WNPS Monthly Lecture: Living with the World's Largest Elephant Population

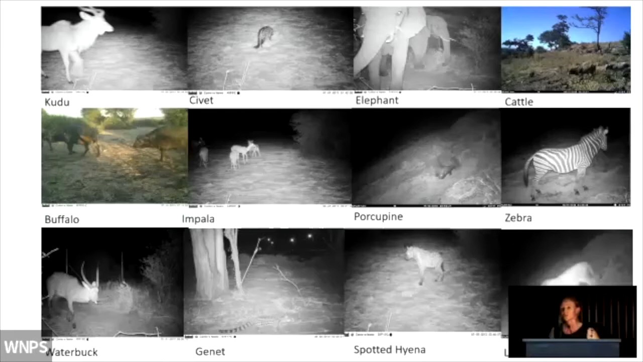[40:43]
great about an elephant is you know they're sort of the umbrella species but they're the flagship for the other species so when
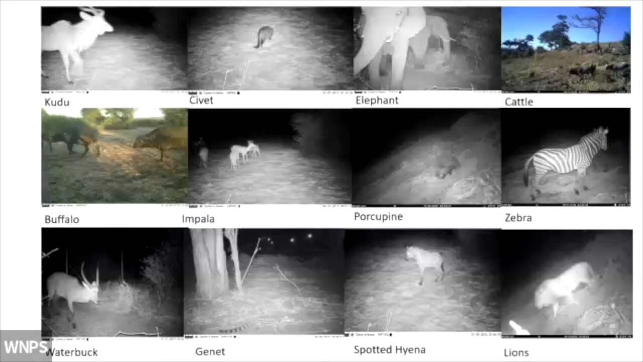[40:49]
elephants use a corridor and a pathway all these other animals do too so there might be some new animals up there for you kudu civets cattle buffalo impala we've got porcupines zebras we have lions using our urban corridors spotted hyena jennets which are small cats water bucks so that's just to name a few quite honestly and it's there's no denying an image i think it often has the most power when it's when we're presenting this to authorities and and communities